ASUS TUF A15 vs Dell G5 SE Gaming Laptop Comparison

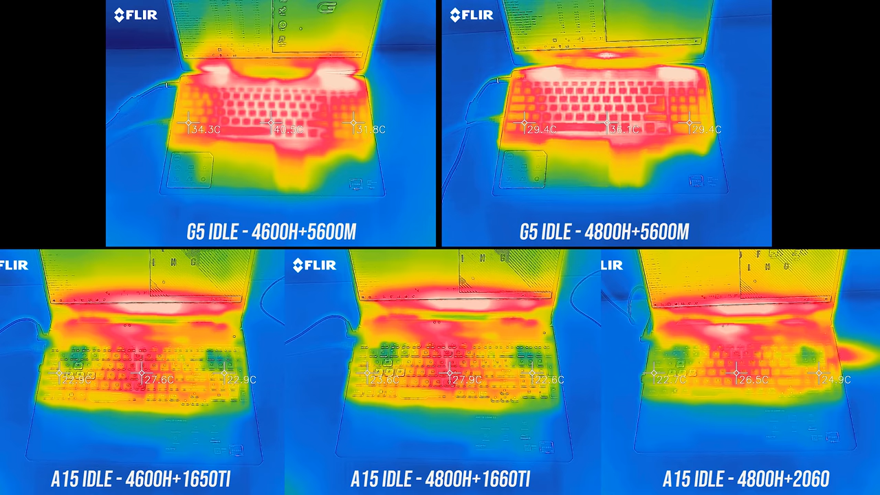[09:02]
As for the areas where you'll actually be putting your hands, the G5 was warmer compared to the A15 when both were sitting idle.
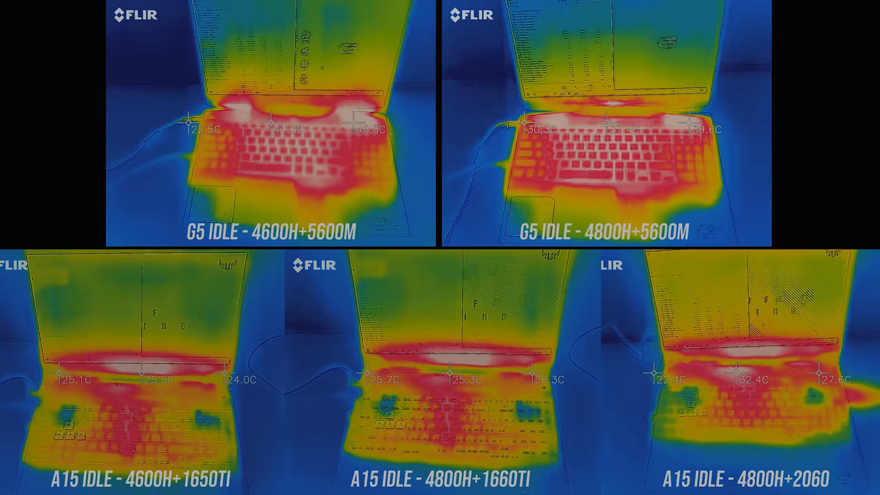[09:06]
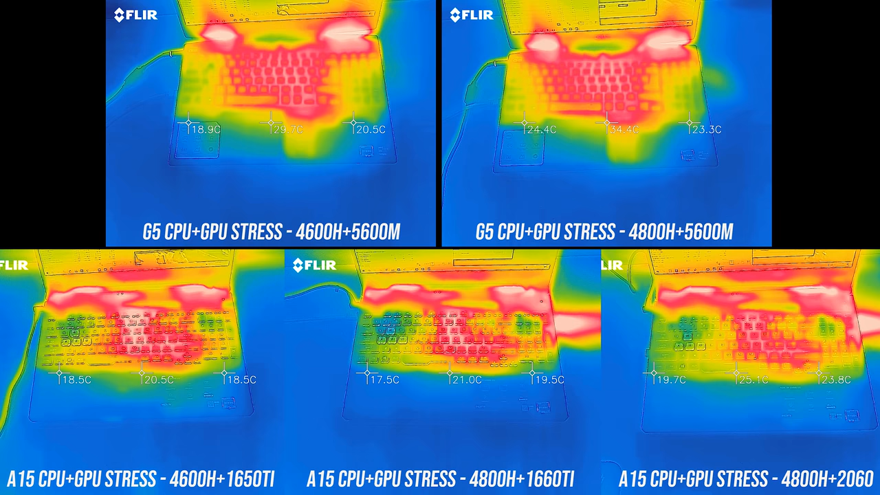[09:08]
With both running worst case heavy stress tests, the A15 gets to the low 40s in the center and was overall cool to the touch, just warm in the middle.
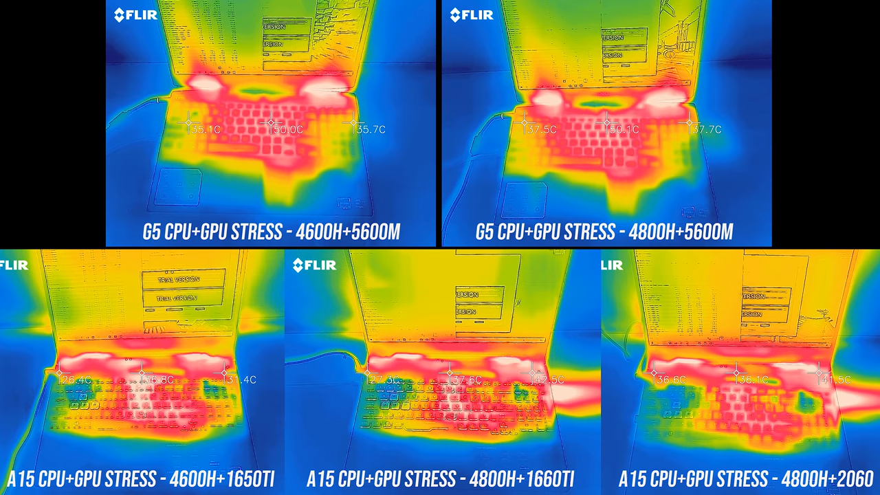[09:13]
With the same workload running on the G5 we're now seeing mid 50s in the center and it felt quite a bit warmer,
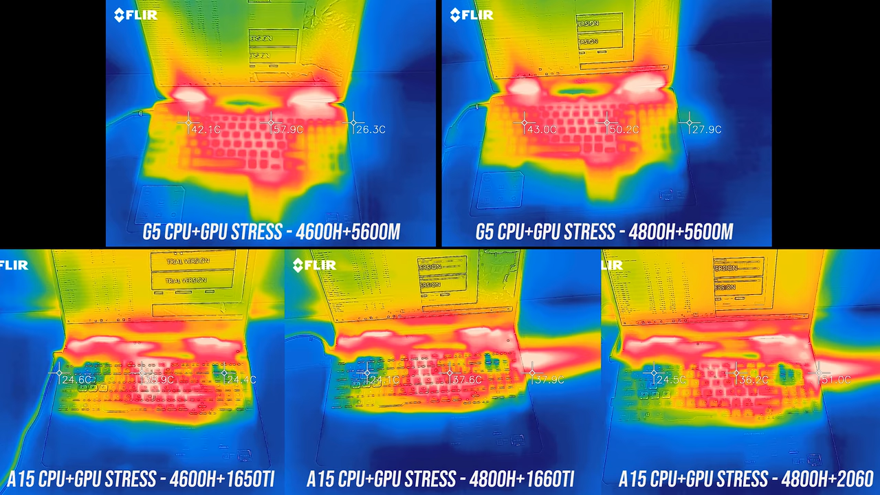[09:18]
though it wasn't hot to the touch.